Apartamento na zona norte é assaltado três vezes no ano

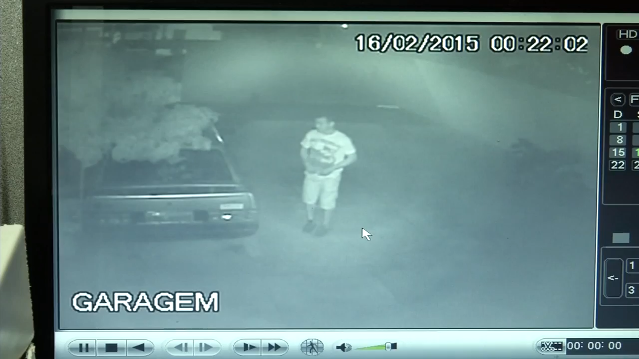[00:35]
É possível identificar o rosto de um deles. O outro está dentro do carro.
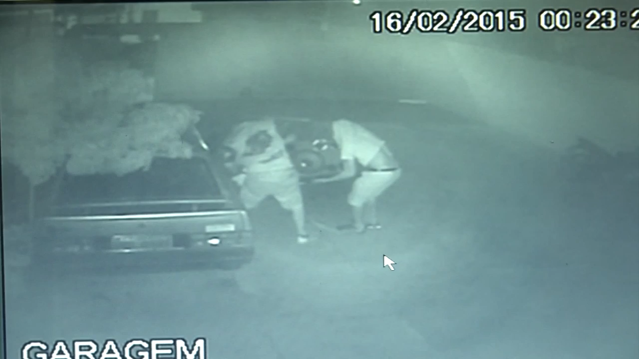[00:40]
Minutos depois, os dois saem levando o som do mesmo veículo, no valor de dois mil reais. Tem dois suspeitos. Tem as imagens dele, tem tudo.